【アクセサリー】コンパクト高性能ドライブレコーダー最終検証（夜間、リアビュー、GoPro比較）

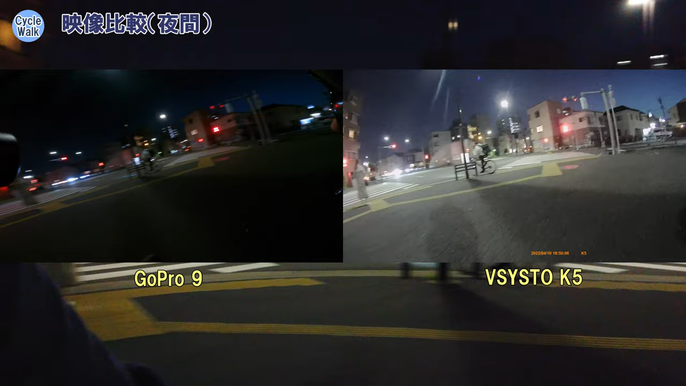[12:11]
走って回ってみたいと思いますこんな感じで見えますよ
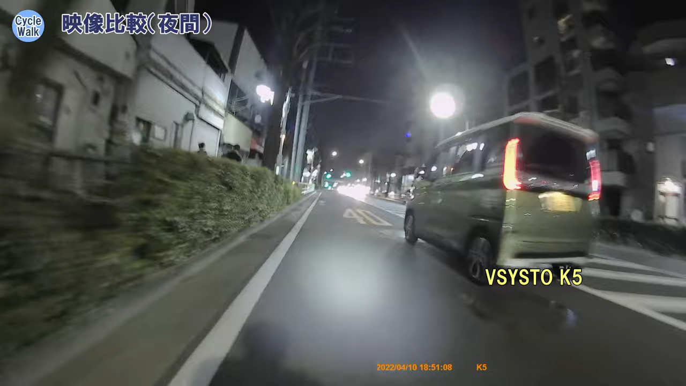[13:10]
ここから三軒茶屋まで向かいます
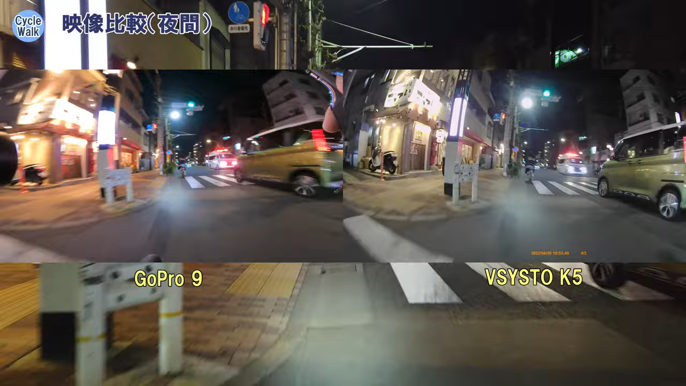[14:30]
はい、三軒じゃ近づいてきました信号とか街灯とかが出てくるゾーンですねどんな感じに見えますかね果たしてGoProに勝っているのかな